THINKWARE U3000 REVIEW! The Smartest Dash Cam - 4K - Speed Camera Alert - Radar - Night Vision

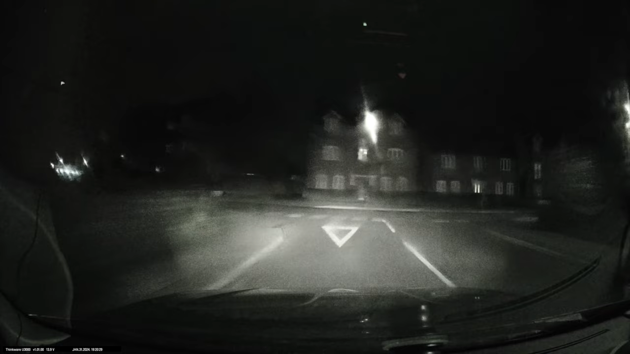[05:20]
into the camera so you'll get a better picture as you can see from this example i'm actually driving in really bad rainy weather on a very dark street and you're able to take all this light coming into the camera so you shouldn't miss a thing the u3000